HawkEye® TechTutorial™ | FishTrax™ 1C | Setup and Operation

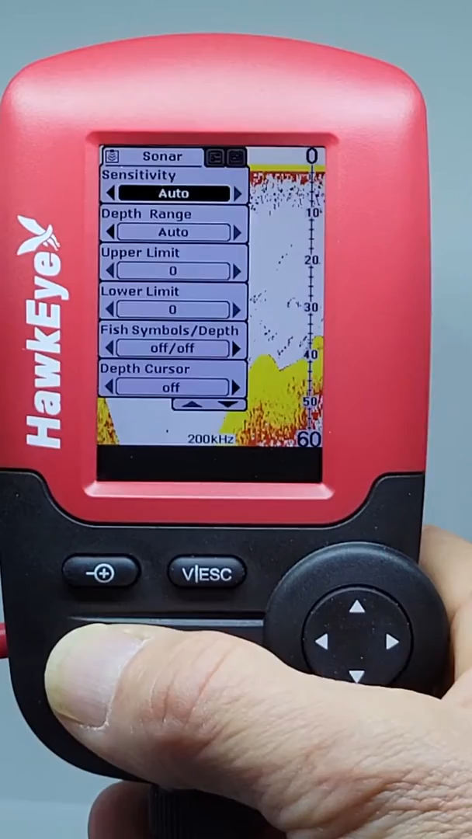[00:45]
Pressing the Menu button will scroll through the tabs. Let's begin in the Sonar menu with the Sensitivity setting.
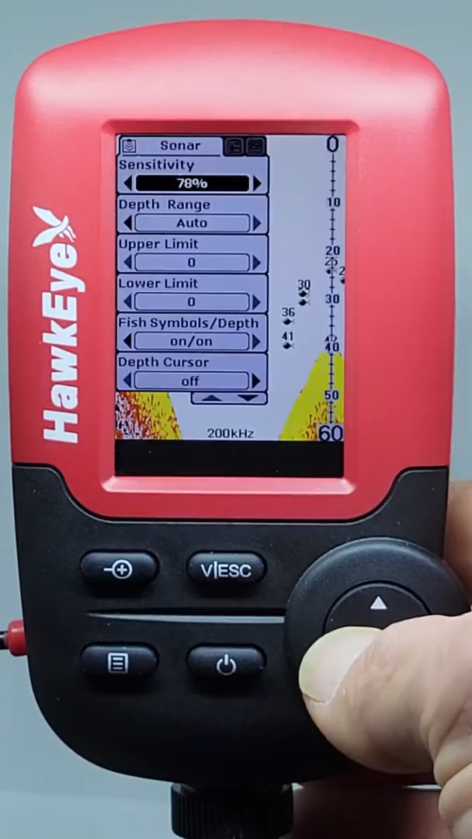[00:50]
Select a higher sensitivity setting to show smaller sonar returns on screen, or a lower setting to remove clutter from the screen.
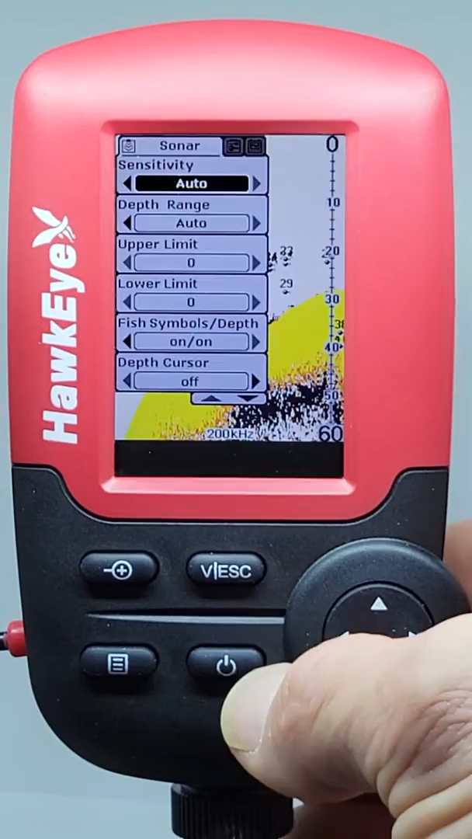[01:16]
We always recommend using the Auto setting until you are familiar with this setting. For the Depth Range setting, we suggest using this setting on Auto.
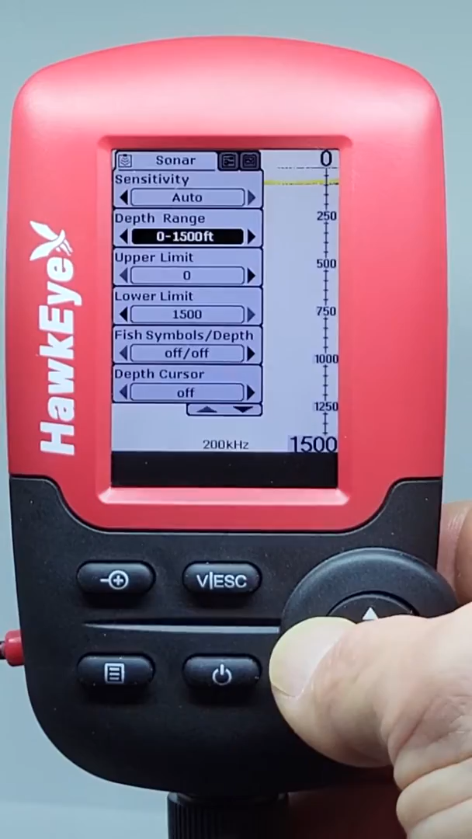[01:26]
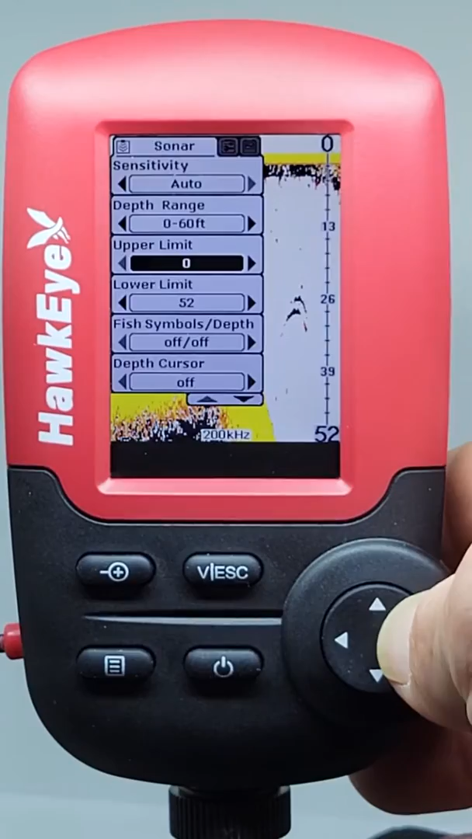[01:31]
The Upper and Lower Limits settings gives you greater control over the depth range. This feature lets you stretch the display in almost unlimited combinations.
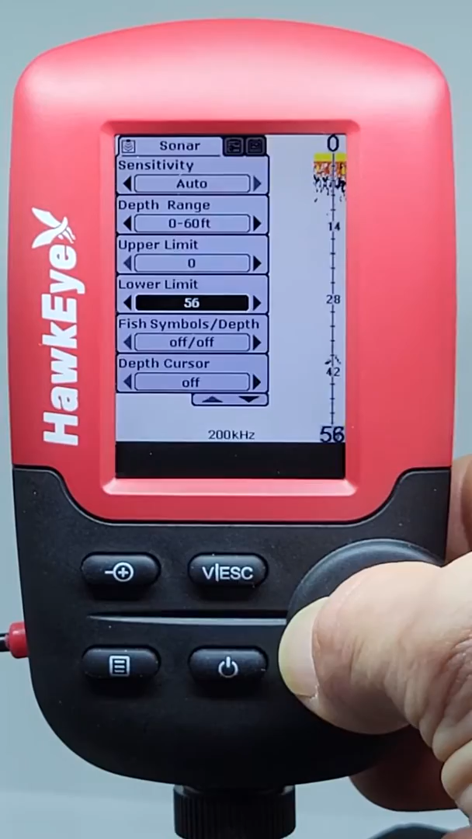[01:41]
While ice fishing, it may be necessary to set the depth range manually, then offset the top and bottom of the water column with the Upper and Lower Limits, so that you maximize the amount of screen available to display the sonar echoes.
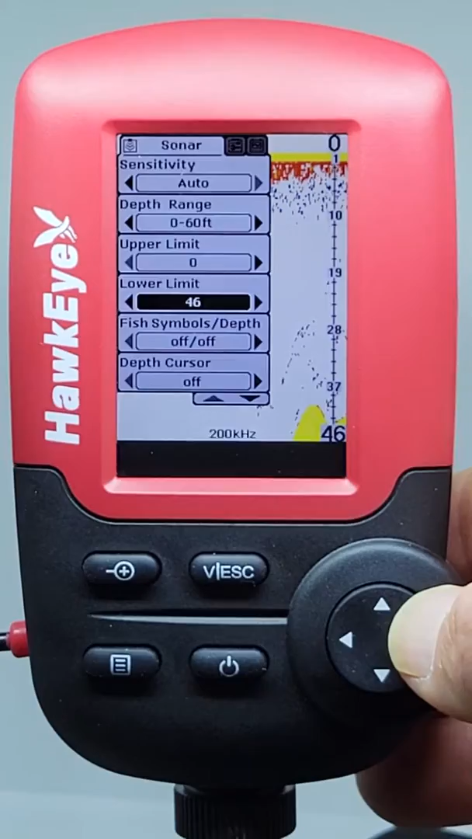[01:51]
This feature cannot be accessed when the depth range is set to Auto. The Fishtrax 1C Fish Target feature displays fish icons and a numeric fish depth reading instead of traditional sonar echoes to help identify fish. You can toggle the fish target feature on and off in this menu in the Fish Symbols depth setting. The depth cursor consists of a horizontal line with a digital depth box on the right side.
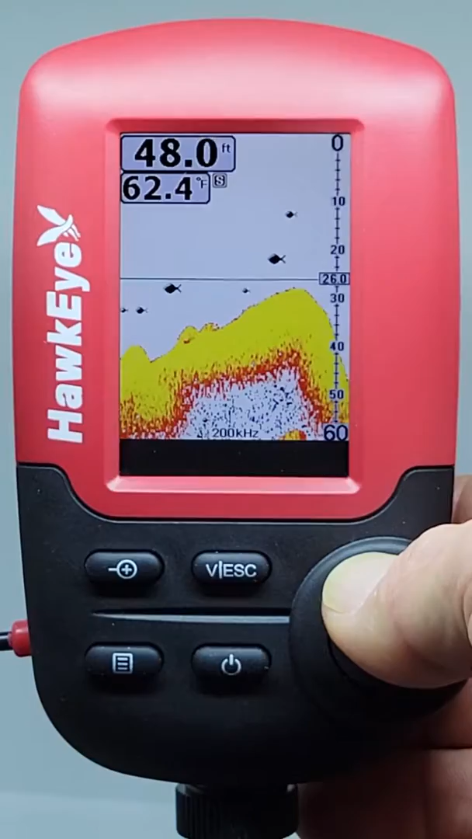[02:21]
On screen: depth 48.0 ft, water 62.4°F
The numbers inside the box show the depth of the cursor. Use this setting to show depth of screen echoes. Turning the simulator to On is a great way to familiarize yourself on what to expect while using the fish tracks in the field.
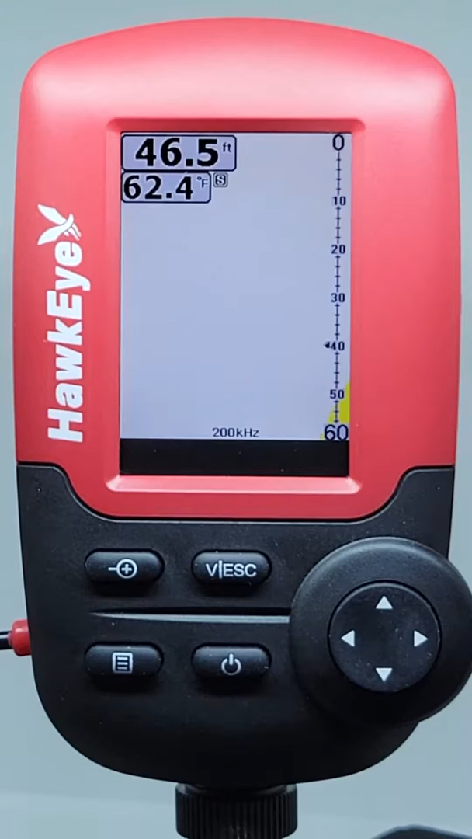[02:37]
On screen: depth 46.5 ft, water 62.4°F
It mimics bottom structure in fish readings to help you better understand what objects and fish look like on the display.
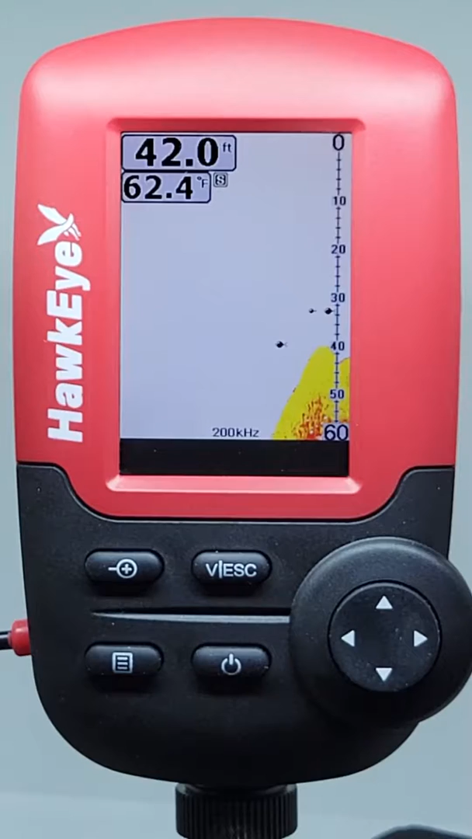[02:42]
On screen: depth 42.0 ft, water 62.4°F
Please remember to turn the setting to Off when finished. The backlight setting will adjust the brightness of the display. Only adjust this to the level you need to see the display clearly in conditions. The backlight at 100% can draw a lot of battery power,
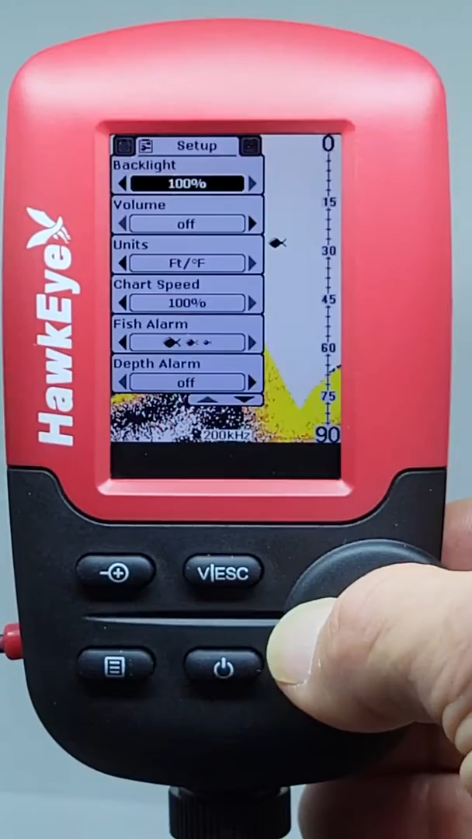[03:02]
so if you find yourself having to change batteries frequently, try lowering the backlight. Using the Volume setting, you can adjust the volume of the alarms and key presses.
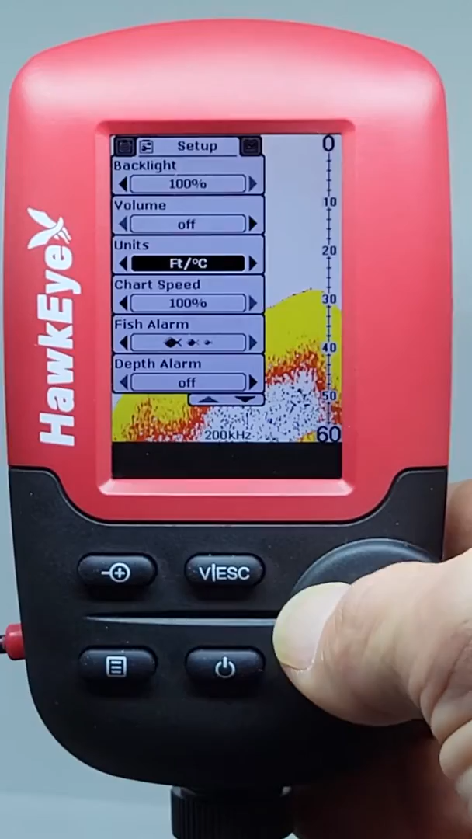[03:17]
The Unit setting will allow you to switch the readings from English to Metric.
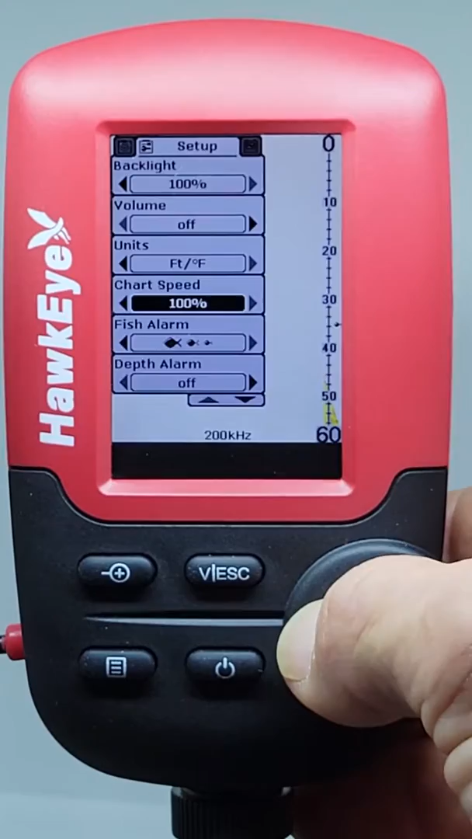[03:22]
The Chart Speed setting adjusts how quickly the sonar information is displayed on the screen. The lower the setting, the greater the detail and the longer the battery life will be.
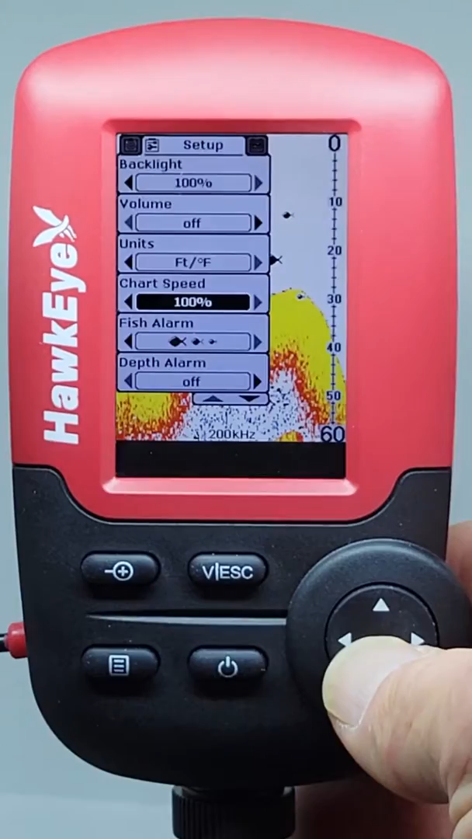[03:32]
Turning the fish alarm on will sound an audible alarm when fish are detected. You can select the size of fish you only want the alarm to sound as well.
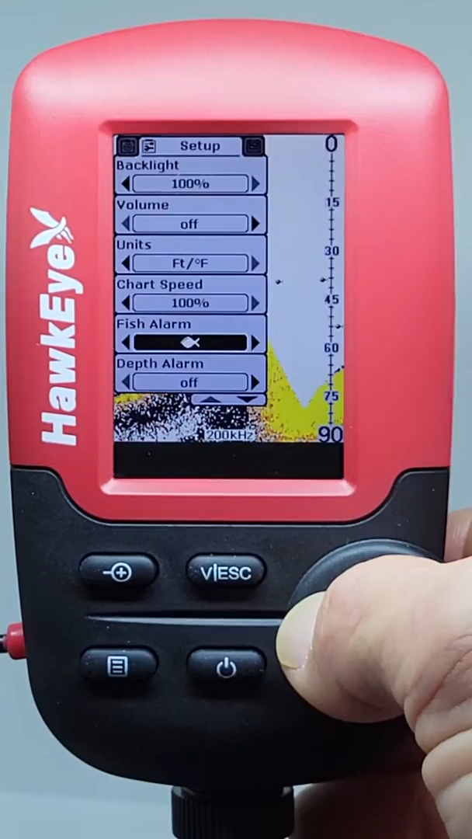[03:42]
The fish alarm only functions when the fish symbol setting is set to On.
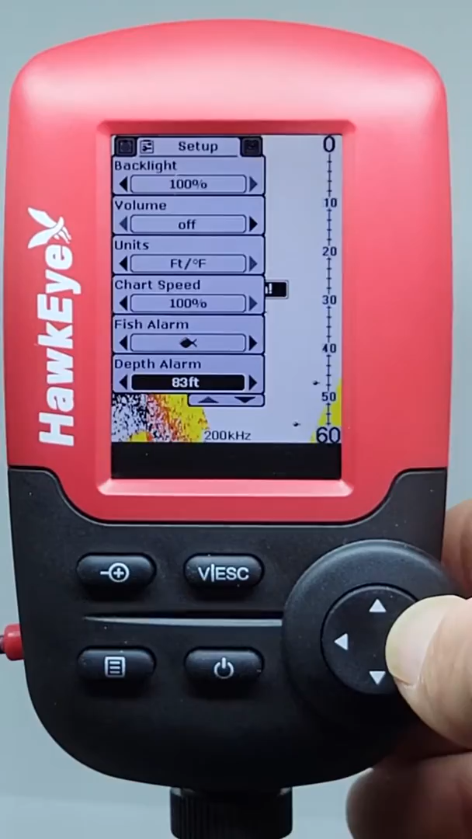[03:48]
The shallow water alarm will notify you of shallow water by sounding an audible
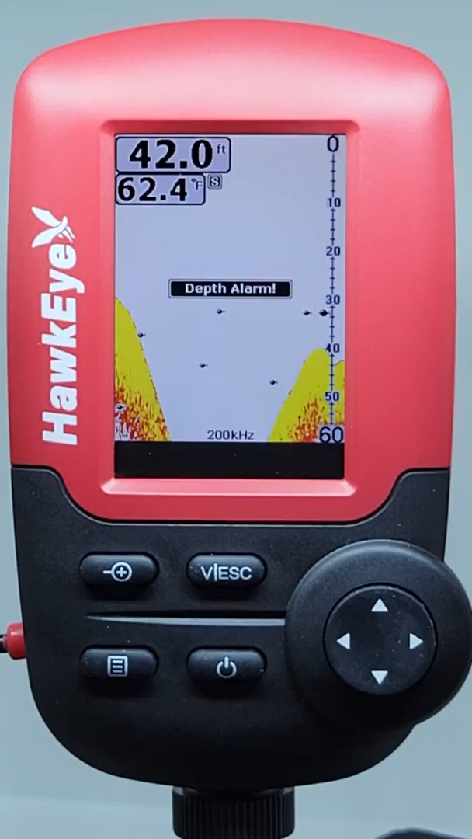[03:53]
On screen: depth 42.0 ft, water 62.4°F
alarm and flashing Depth alarm on the display. The battery alarm setting will sound an audible alarm and flash the battery voltage readout